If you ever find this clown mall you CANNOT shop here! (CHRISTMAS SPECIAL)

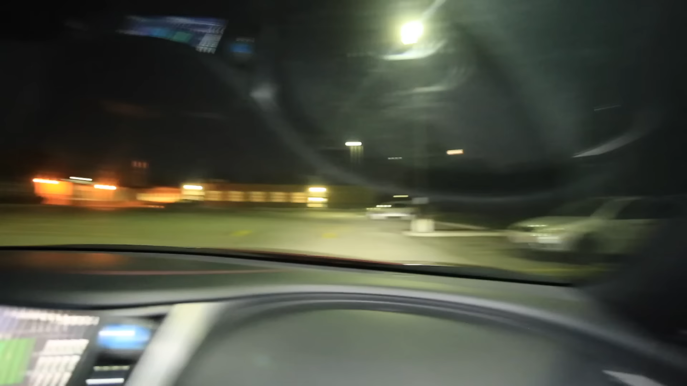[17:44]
What the heck is that? Wait. Yo, let's get out of the car. What the hell is that? What is that? Bro, is that a person? I don't know. Yo, guys. Do you guys see what I see?
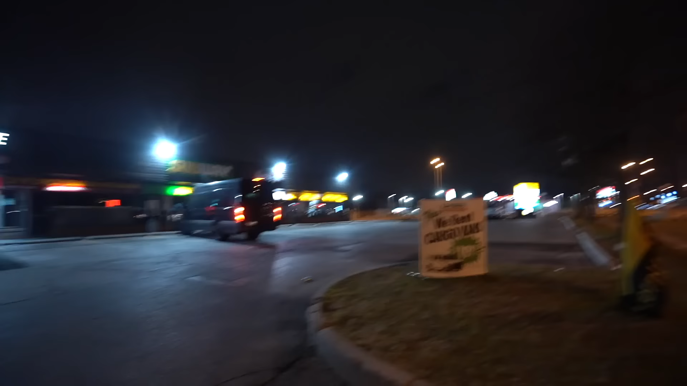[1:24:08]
This guy's literally leaving as we speak, bro. We're trapped. We're literally trapped.
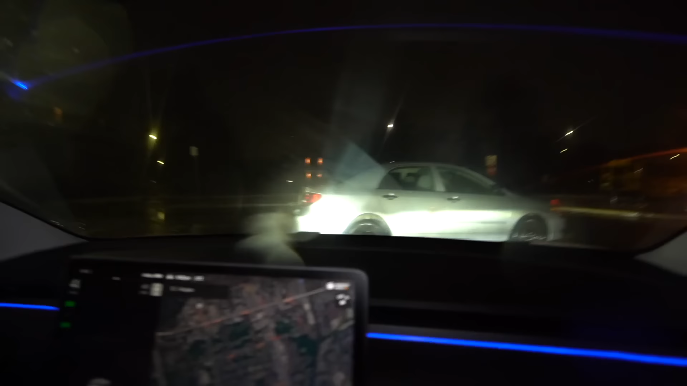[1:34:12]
Yo, Andre, perfect driving. Okay, guys. Wait, yo, don't even get out yet. Dude, look, he's on the back. He's getting something from the trunk.
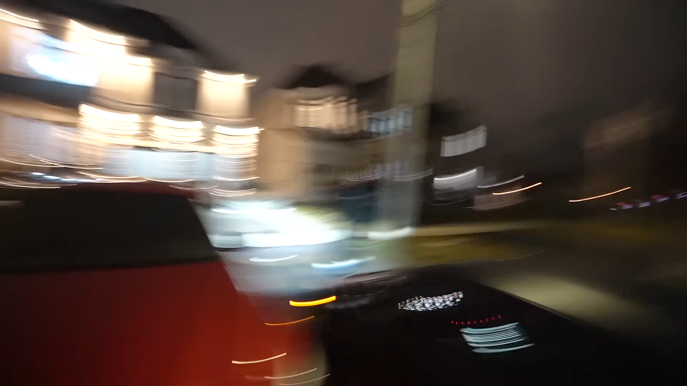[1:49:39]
Yo, bro, this guy's literally stealing the car.